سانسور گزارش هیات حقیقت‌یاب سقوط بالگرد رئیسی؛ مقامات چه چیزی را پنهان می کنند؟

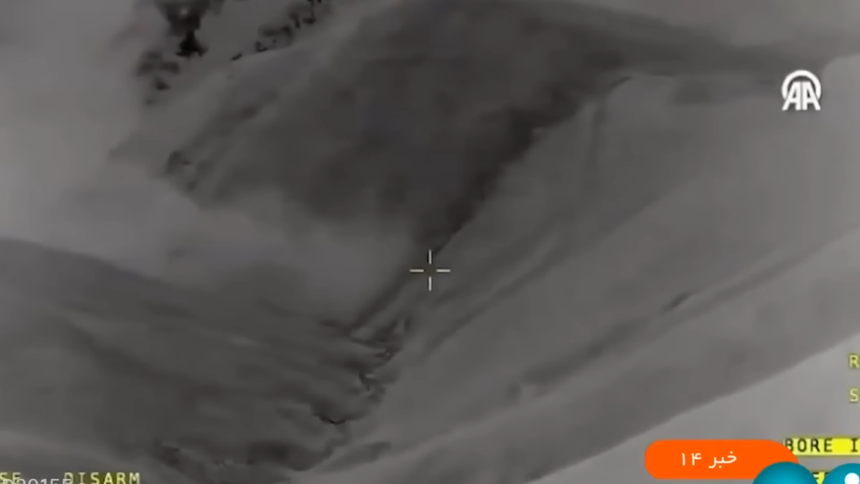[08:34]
ساعت پنج و نیمه صبح لاشه بالگرد و جسدهای سوخته رئیس
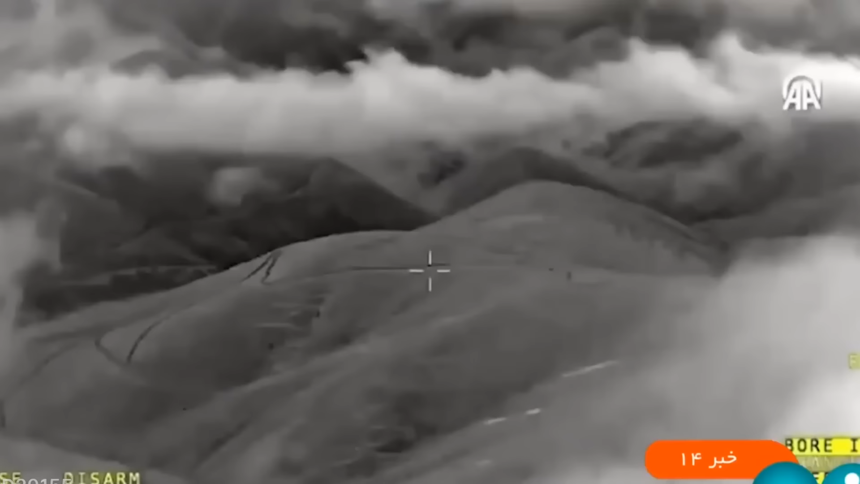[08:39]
جمهور ایران و دیگر مسافران هلوکوپتر بل دیویست و دوازده در ارتفاعات روستای اوزی پیدا می شود
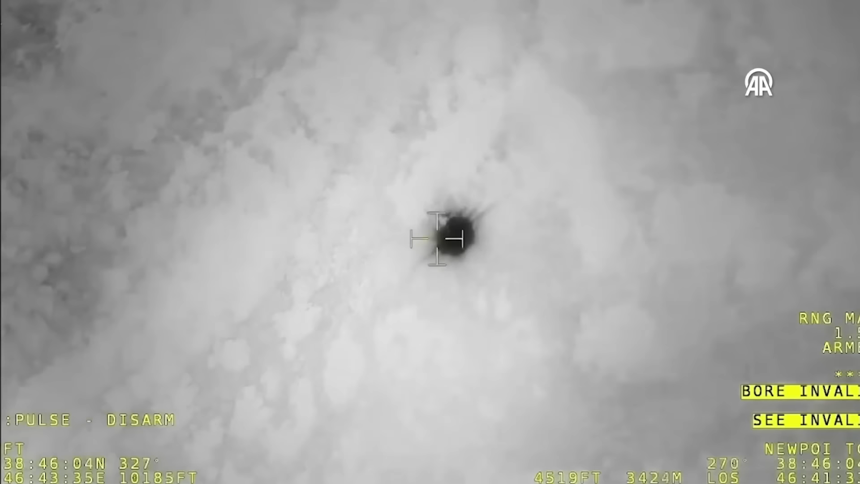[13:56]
به اعتقاد کارشناسان سنعت هوایی شواهدی در دست نیست که نشان دهد انفجار بزرگی در ارتفاع اتفاق افتاده چون قطعات بالگرد با فاصله چند متری نزدیک هم پیدا شده انفجار در آسمان